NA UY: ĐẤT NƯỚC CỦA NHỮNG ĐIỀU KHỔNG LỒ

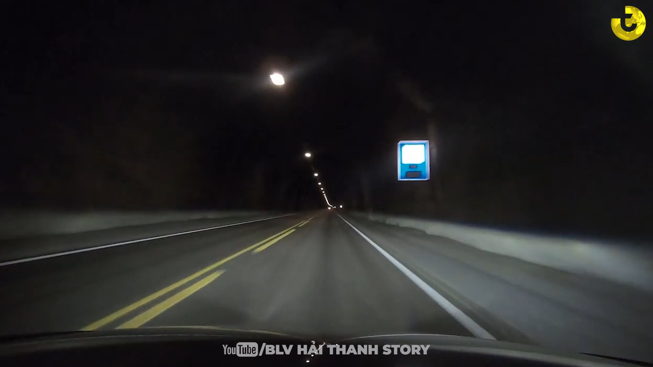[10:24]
hoành tráng Thậm chí còn tích hợp cả những tính năng Giúp cho người lái xe giảm bớt căng thẳng Cứ khoảng 6km thì lại có một khu vực phân chia các đoạn đường Ánh sáng cũng được thiết kế một cách cực kỳ phù hợp Để cung cấp tầm nhìn đa dạng cho các tài xế Nếu mà bạn thường xuyên lái xe trong các đường hầm Ví dụ như là đường hầm ở Việt Nam chẳng hạn Thì thấy là ánh sáng cực kỳ quan trọng Nếu mà sáng quá thì cũng rất khó quan sát Mà tối quá thì đôi khi mình bật đèn ảnh hưởng Đến những phương tiện khác Và ở Naui thì họ có một hệ thống ánh sáng cực kỳ thông minh Ở mỗi đầu của đường hầm Thì các camera sẽ đếm số lượng ô tô ra vào Điều